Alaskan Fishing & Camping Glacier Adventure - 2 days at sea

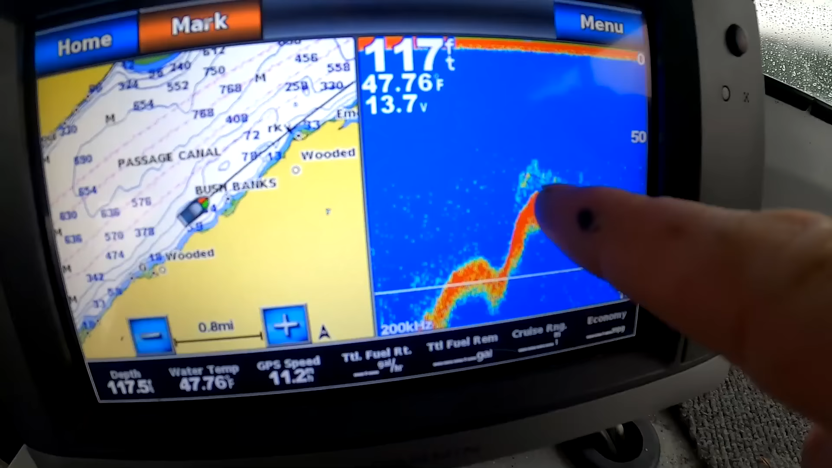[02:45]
On screen: water 47.76°F
out too is this beautiful Becca you're beautiful Becca got some bait right there that looks pretty good I'm seeing some good signals on the sonar but you know what we've got this thing for two